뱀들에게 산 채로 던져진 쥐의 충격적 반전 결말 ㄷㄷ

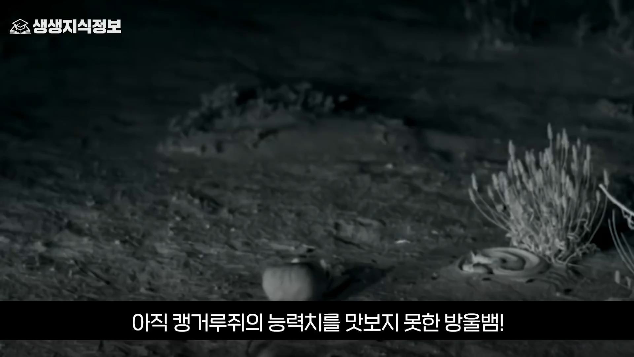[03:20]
아직 캥거루쥐의 능력치를 맛보지 못한 방울뱀. 그렇게 아무것도 모른 채 캥거루쥐에게 공격하는 순간 캥거루쥐는 놀라운 점프력으로 공격을 피하는가 하면
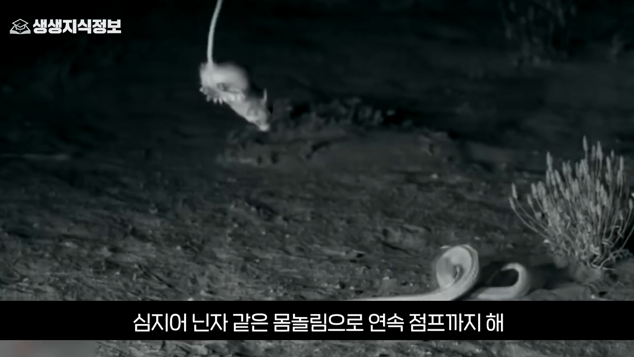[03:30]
심지어 닌자 같은 몸놀림으로 연속 점프까지 해 방울뱀을 띠용하게 만들어버립니다.
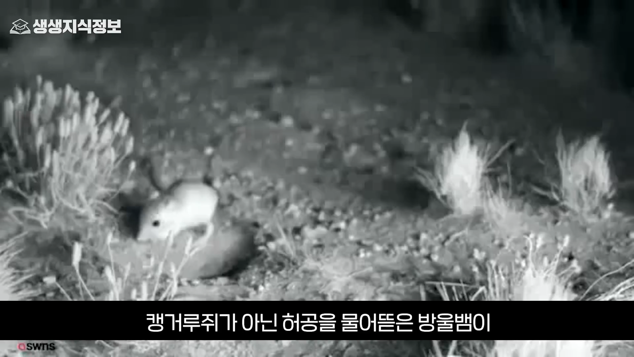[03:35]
캥거루쥐가 아닌 허공을 물어뜯은 방울뱀이 이번엔 캥거루쥐 몸을 물자 거센 발길질로 뱀의 머리를 쳐내기도 하는데요.
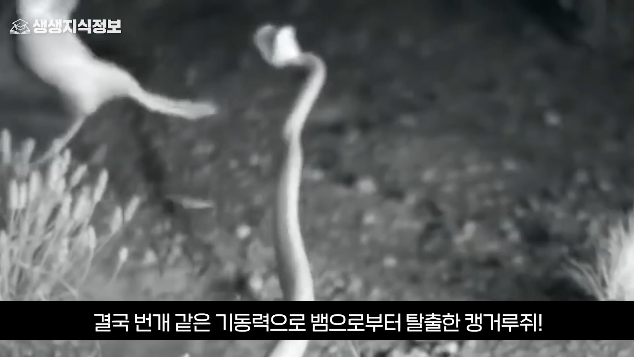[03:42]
결국 번개 같은 기동력으로 뱀으로부터 탈출한 캥거루쥐.